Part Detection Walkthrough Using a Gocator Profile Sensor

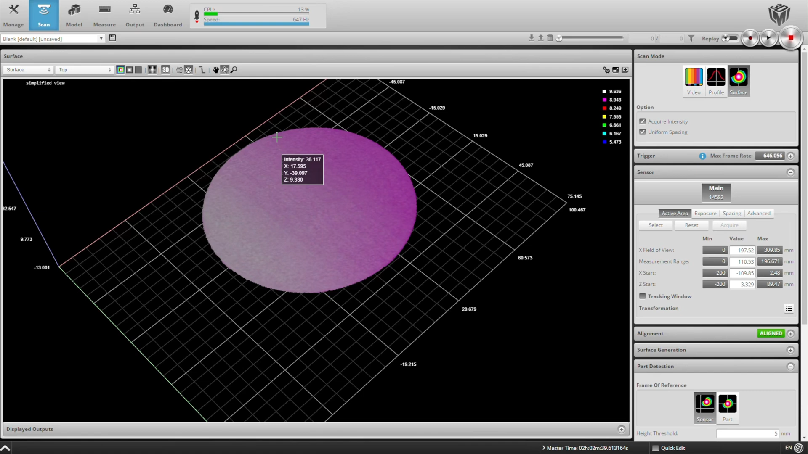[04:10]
Next, we'll place the system into record mode,
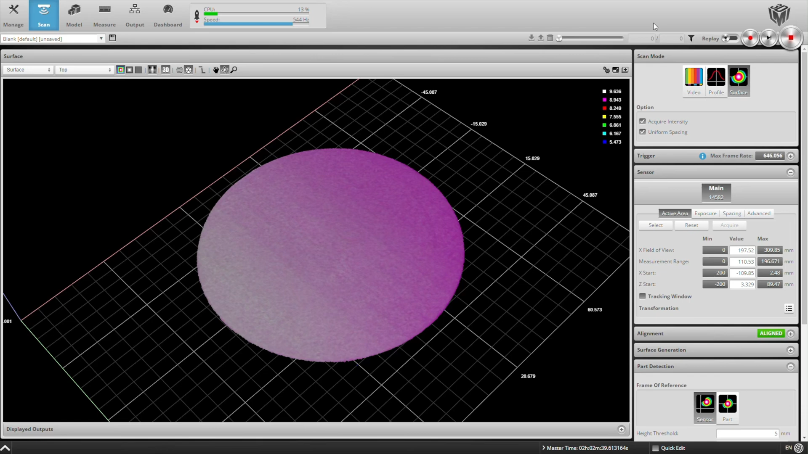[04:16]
so every scan we take will be recorded in a film strip.
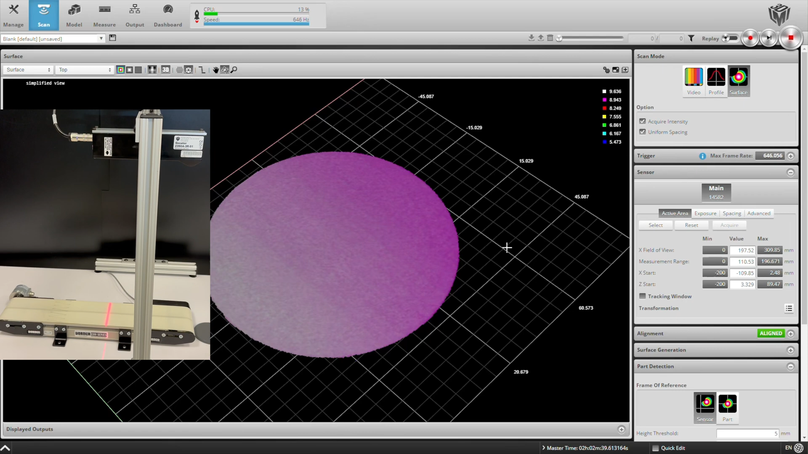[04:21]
We can save this film strip, look at it later. It also lets us see when parts go by. Look at a count of all the parts that get scanned.
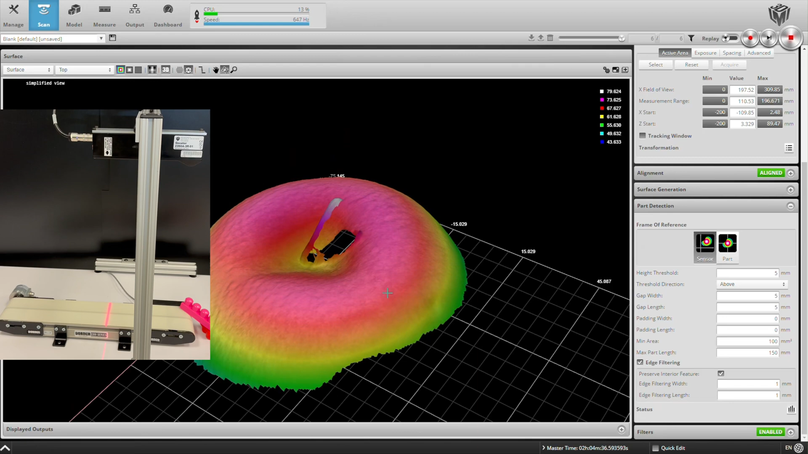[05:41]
Here's an apple, and you can see a well that stem shows up. Let's run some more parts through. These are some more toy blocks.
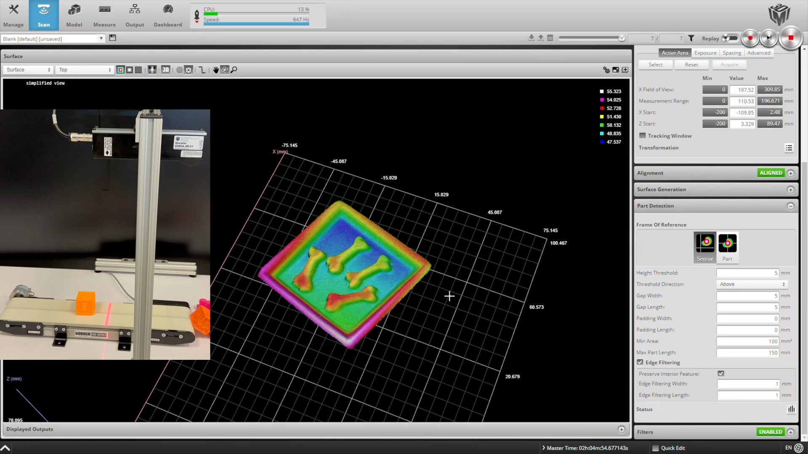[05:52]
And let's put two of these blocks through very close together. And you'll notice they get scanned as one part.
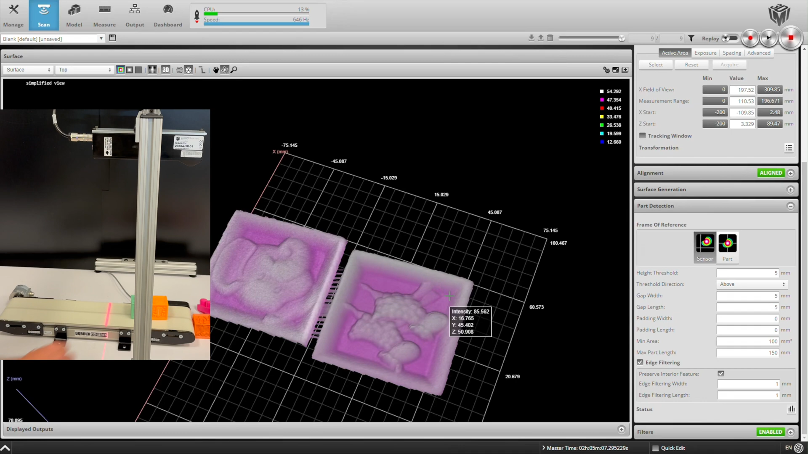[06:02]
And that's because the gap between them is less than five millimeters.
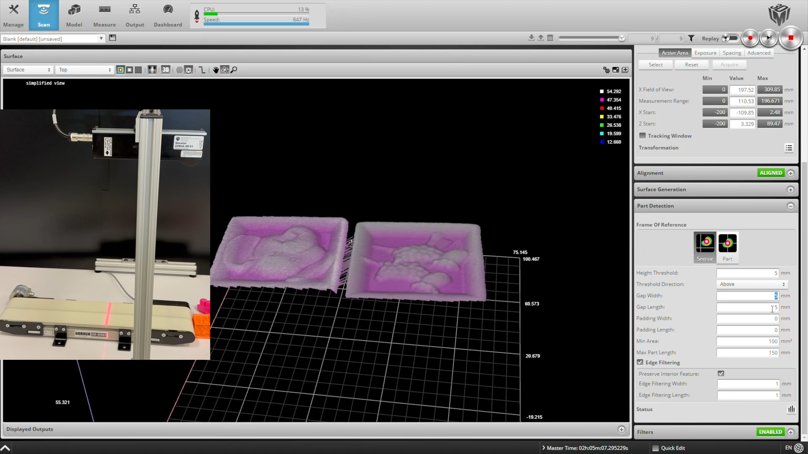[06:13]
We can also put two blocks in side by side and keep an eye on the recorded image count. There you saw that it jumped up from nine to 11, and that's because we actually scanned two parts. The parts were separated by more than five millimeters. If we go through our recorded images, we'll see both of those scans.
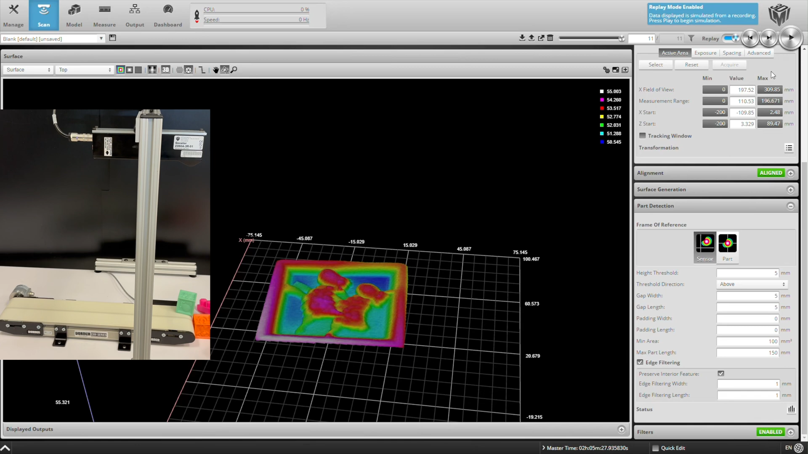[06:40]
Came through at virtually the same time, but the system was smart enough to separate them into two separate parts.
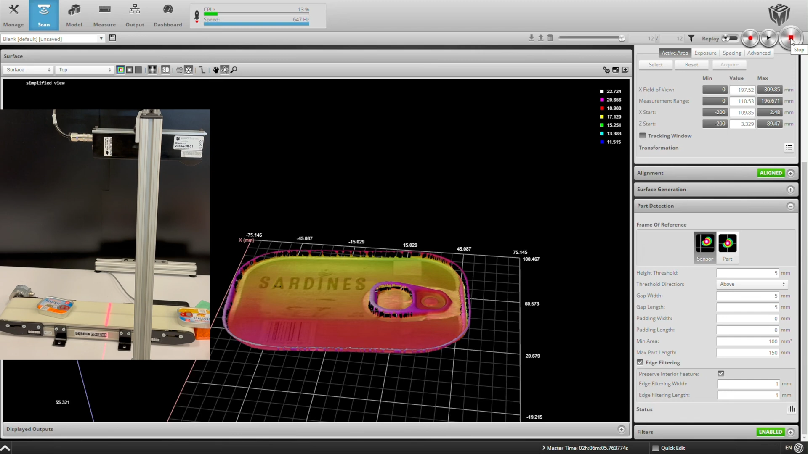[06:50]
One thing that's worth pointing out is that we're capturing both 3D
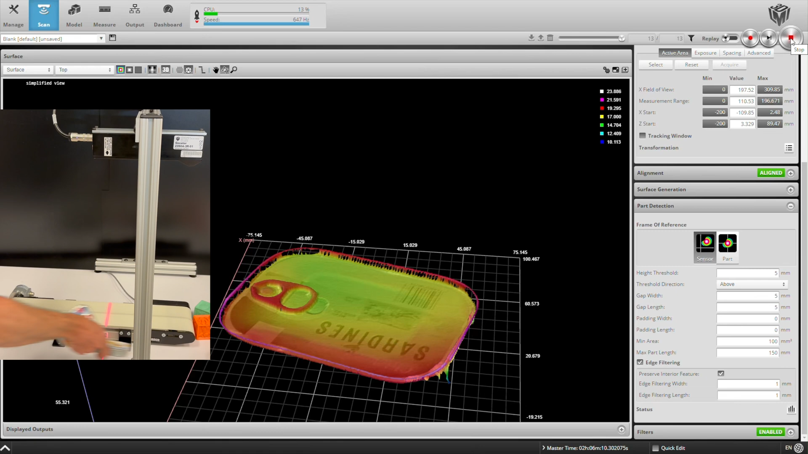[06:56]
and 2D scan data here and somewhat superimposing them on each other.
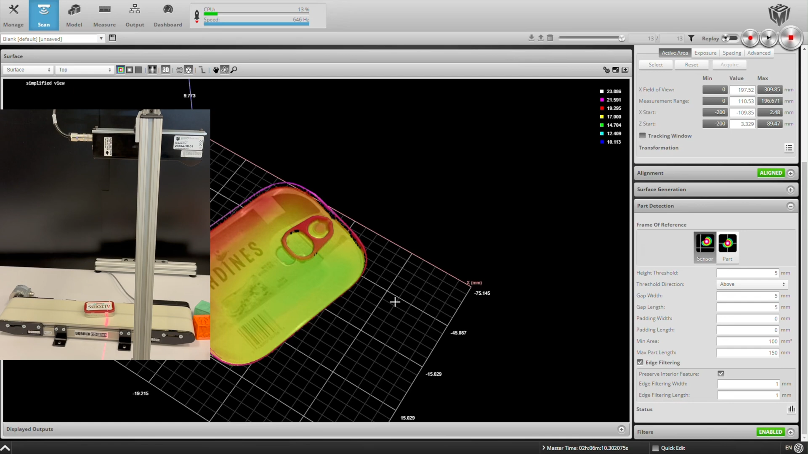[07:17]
We'll show this combination of 2D and 3D data again with the scan of an Altoids tin.
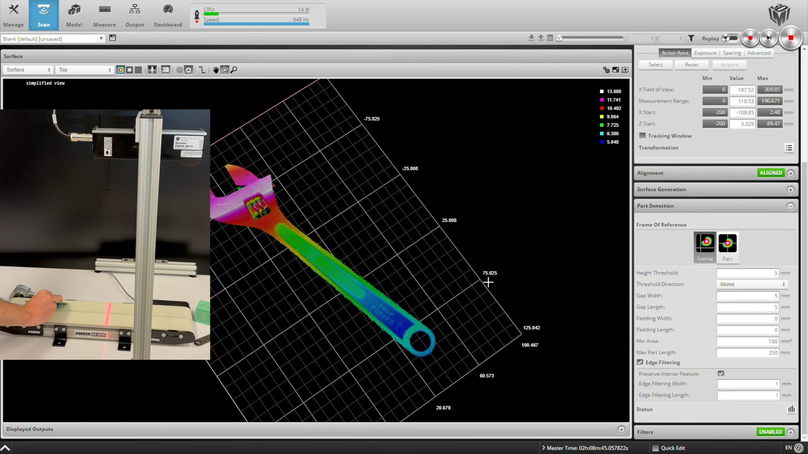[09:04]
The last part we'll scan is a circuit board.
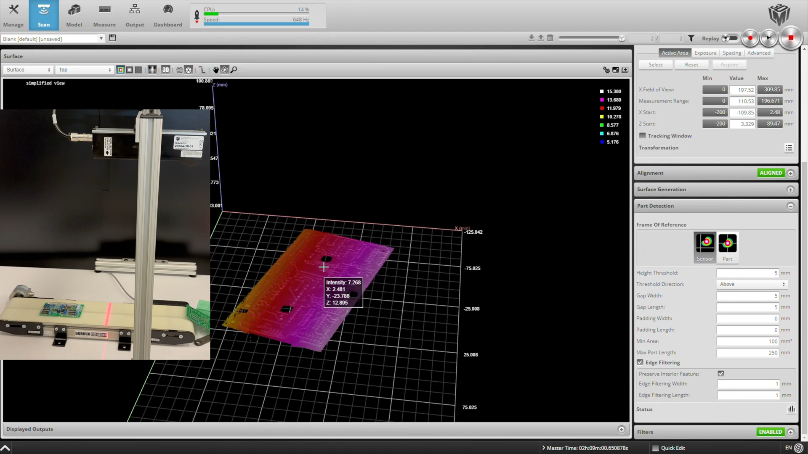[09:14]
The circuit board scans well when it's upside down, but if we scan it right side up, we'll see only the higher components on the board.
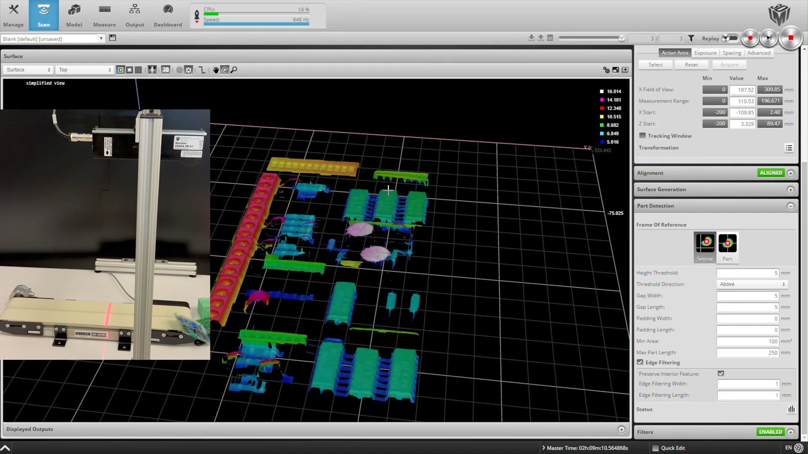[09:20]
We'll miss the actual board itself. And again, that's due to our part detection settings.
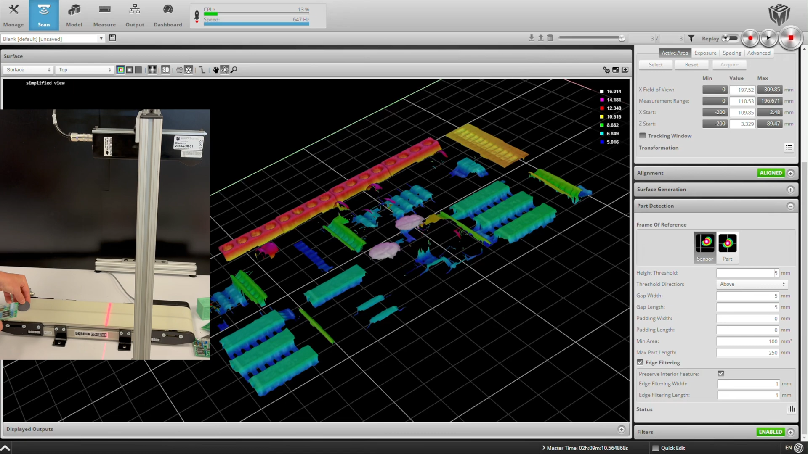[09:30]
We've set our height threshold to 5 millimeters, and the board is thinner than that. So we can address this by either dropping our height threshold or just raising the part a little bit.